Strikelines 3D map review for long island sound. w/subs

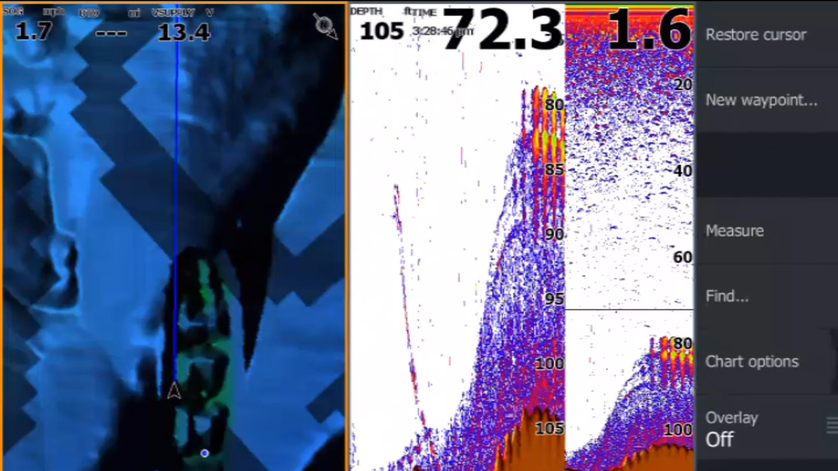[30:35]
On screen: depth 105 ft
and go down with a tip rig because this
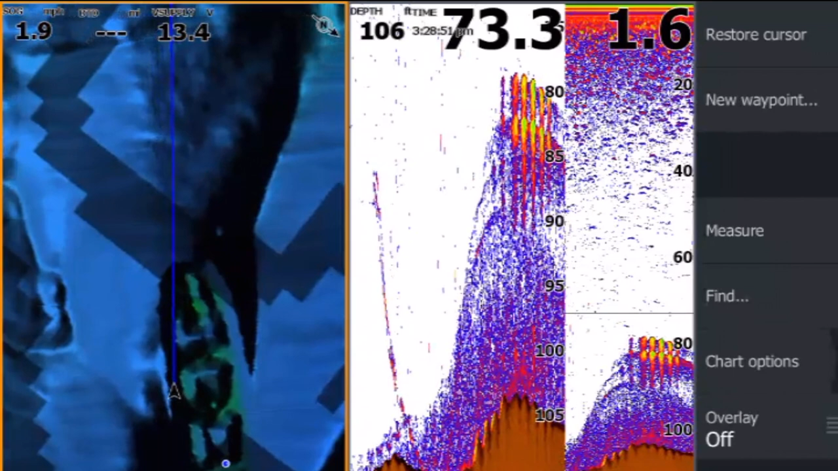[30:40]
wreck looks unbelievably intact and you know what happens what happens when you go to a wreck like this you lose all your jigs
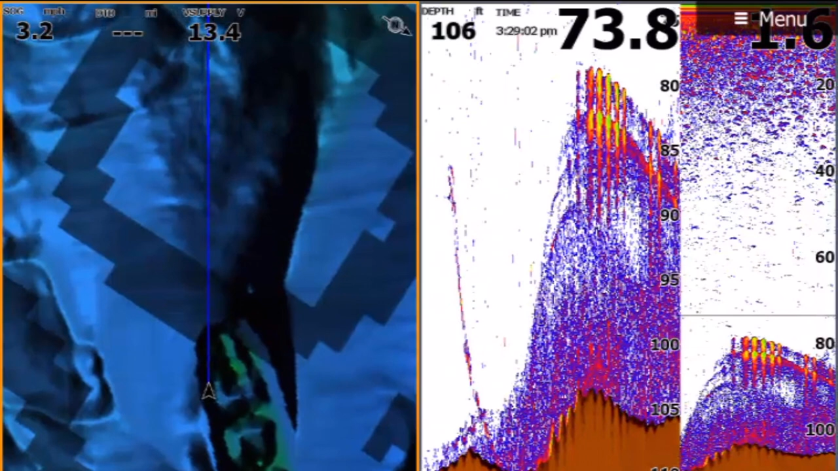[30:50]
On screen: depth 106 ft
let me see the distraction scanner let me see how to look at this wow
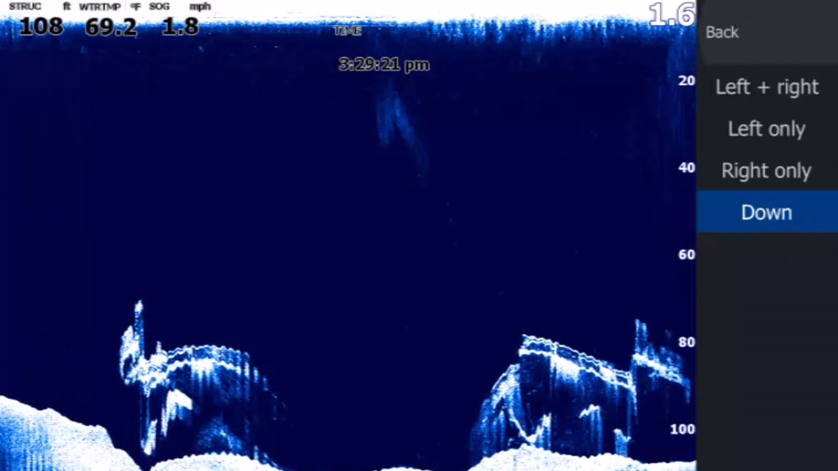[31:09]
On screen: depth 108 ft, water 69.2°F, speed 1.8 mph
okay okay left and right wow
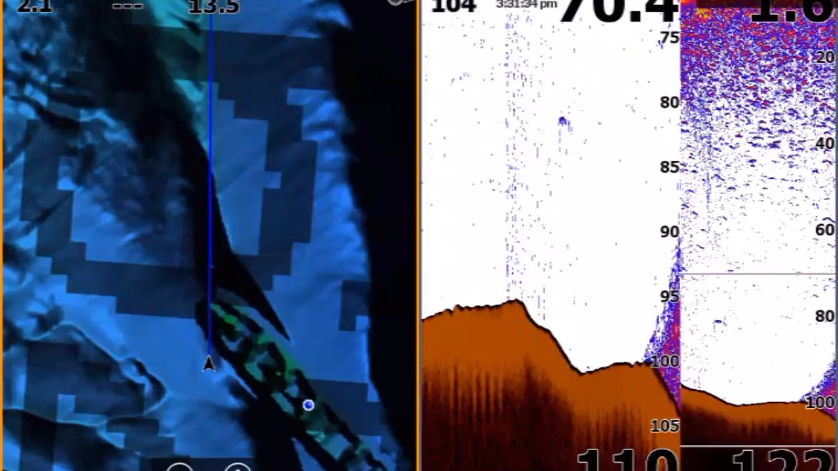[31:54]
they'll be fishing all day long all right this is the bow a little stern i mean it looks like a bow to me i don't know all right we're gonna drift over it and get out of here the wreck is here the current is too strong whether i catch a
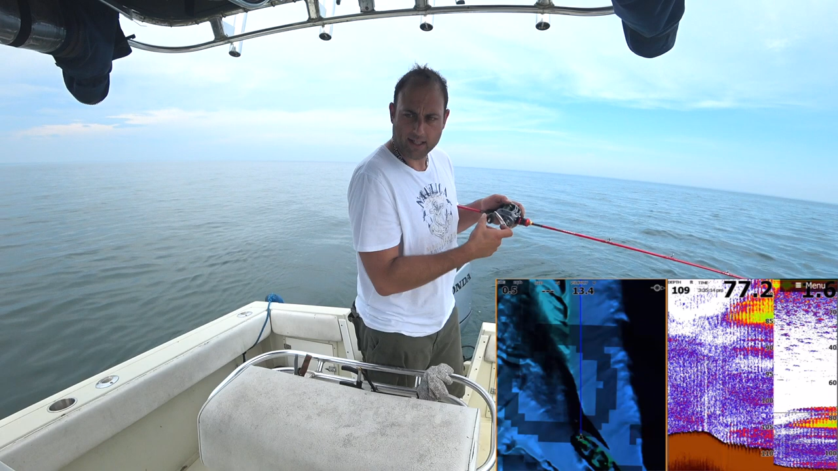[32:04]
ship or not i don't care so as long as the wreck is here i'm fine with it all right now we're going over the main wreck
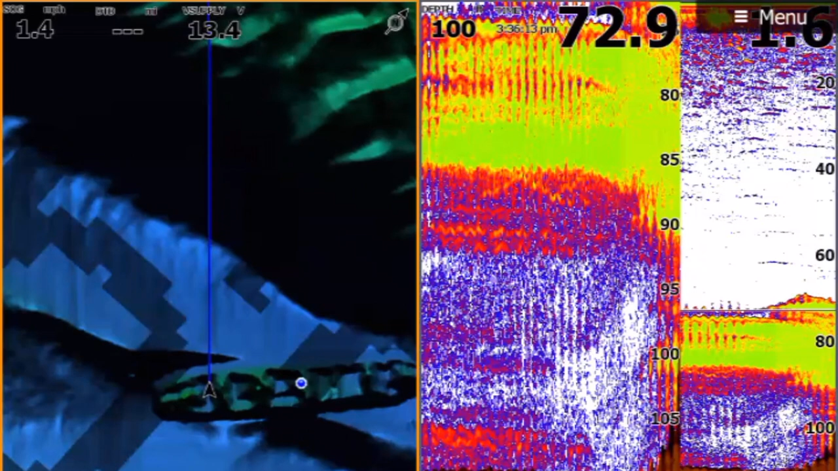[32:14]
now we're going to lose everything watch oh my god look according to the fish finder actually right now we're getting off we're on top of it
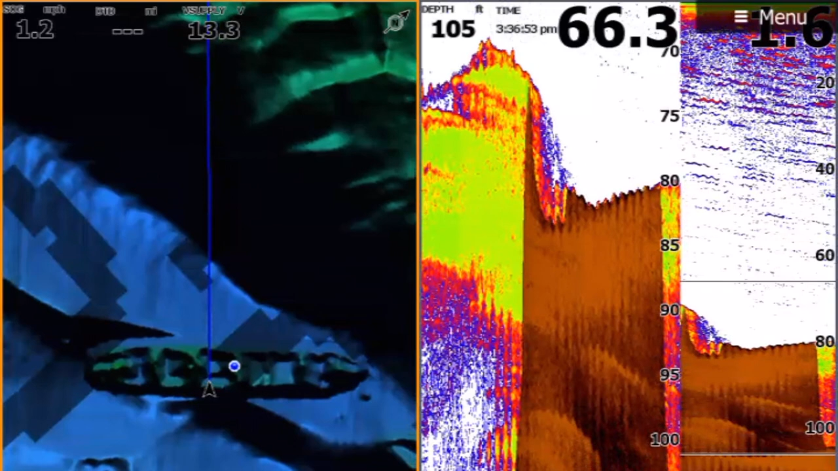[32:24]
On screen: depth 105 ft
that's a huge ass freaking boat i'm
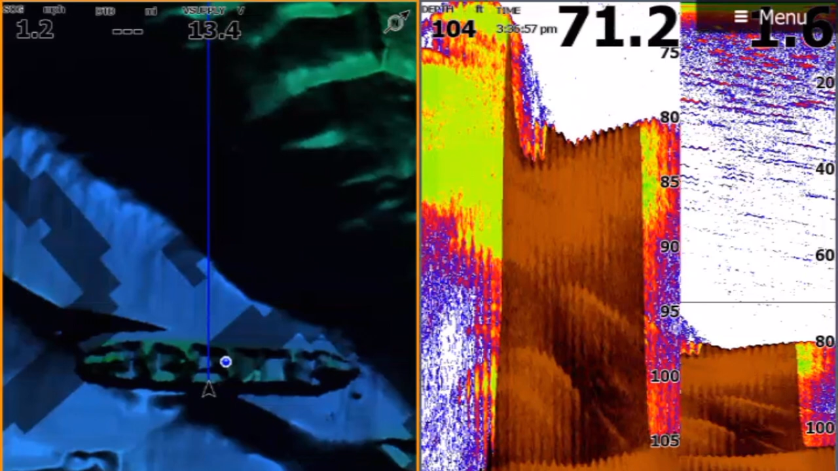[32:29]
sure somebody know the information of this boat my boy will find out all right guys this should have been 10 minutes video and i'm pretty sure this is over a half an hour so this is just a starting video to see how it works and what it's going to give you and what you're going to see all right in the future i'll be uploading videos with my catches and everything